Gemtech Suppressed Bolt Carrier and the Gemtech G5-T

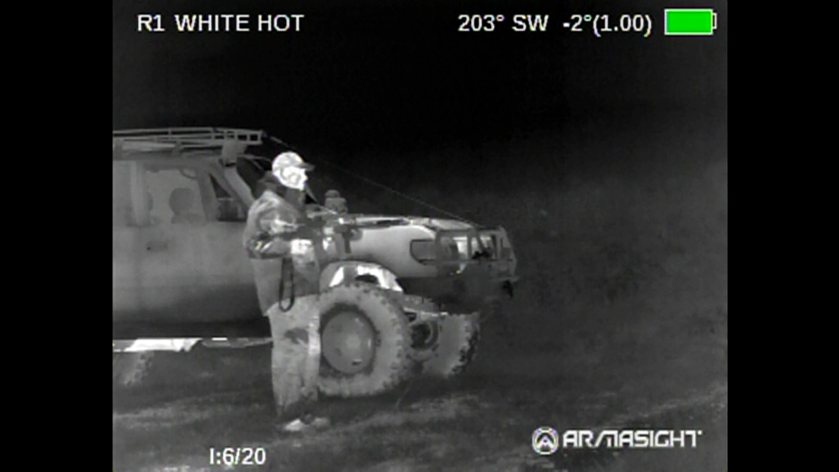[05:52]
Here in the thermal, the can farthest from us is the Gymtek HVT stainless. And then the one closest is the G5T. As you can see here, it took a noticeably longer time for it to heat up. So that thermal coating does make a difference. Here's one thing to note on the Gymtek Suppressed Bolt Carrier Group or Bolt Carrier.